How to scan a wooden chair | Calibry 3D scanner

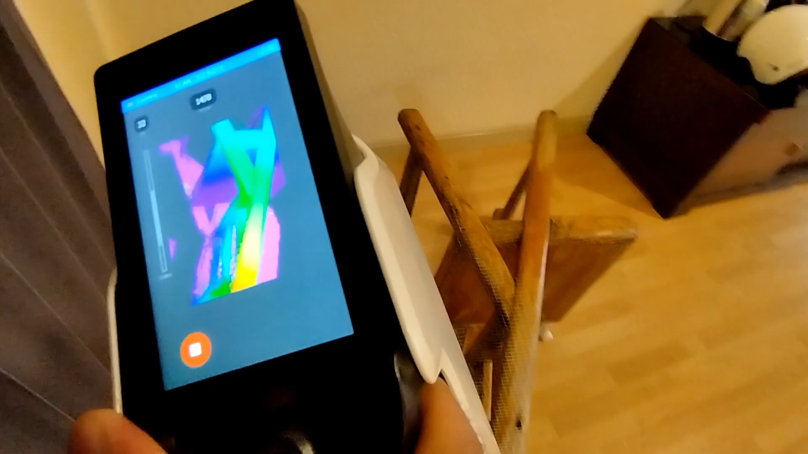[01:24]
It helps you see if you've missed something during scanning.